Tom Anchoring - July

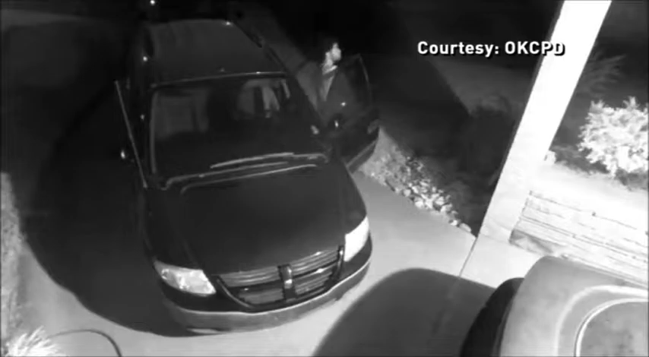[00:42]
Police say the suspect broke into a car near northwest 32nd and Harvey Parkway.
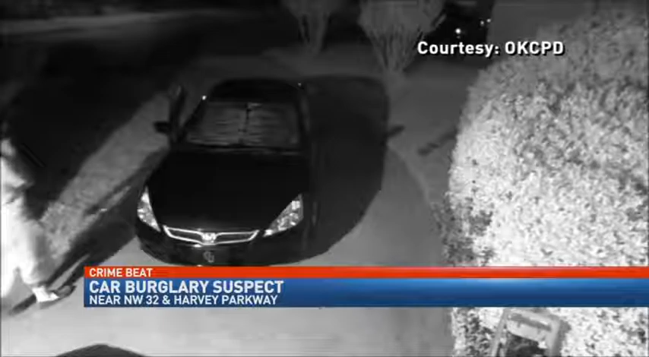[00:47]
No word on what he took, but if you recognize the man, call police.